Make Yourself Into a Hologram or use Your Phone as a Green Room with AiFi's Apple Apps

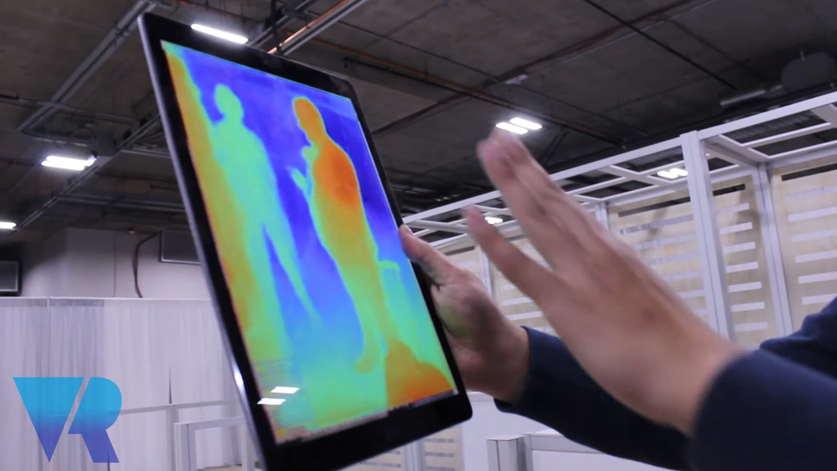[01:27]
Depth estimation and what else? And a surface reconstruction.
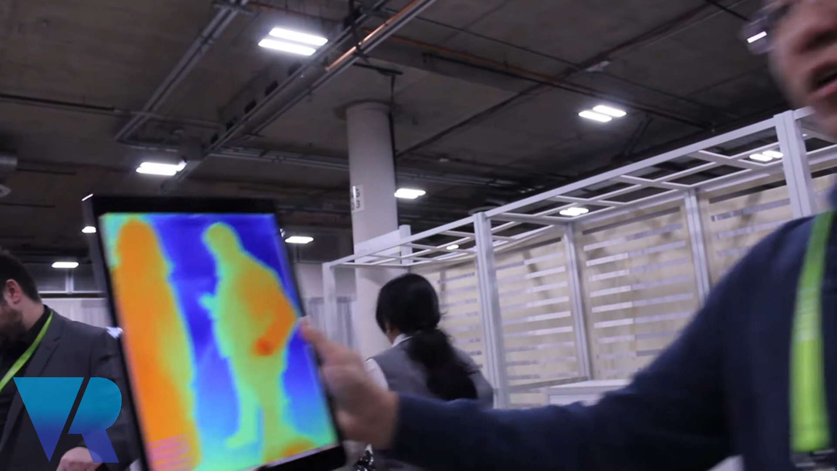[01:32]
So we can understand the fine-grained 3D surface of human bodies.
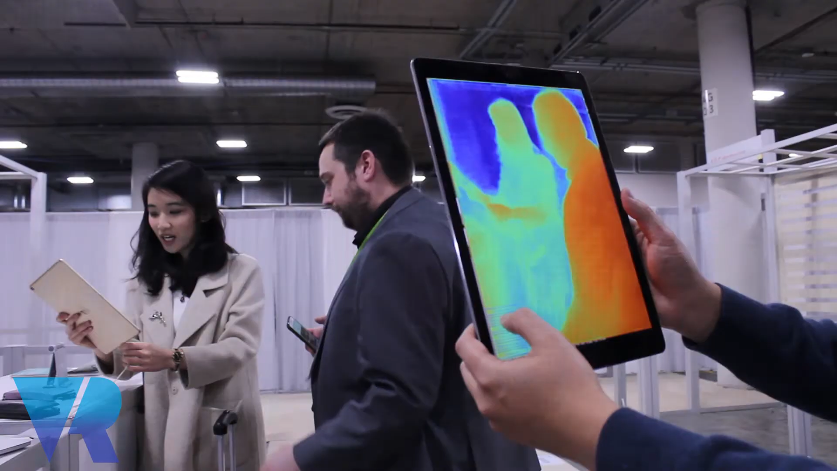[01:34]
And as you see, it can see very fine-grained structure of my hand, my face, my shoulders, and everything else.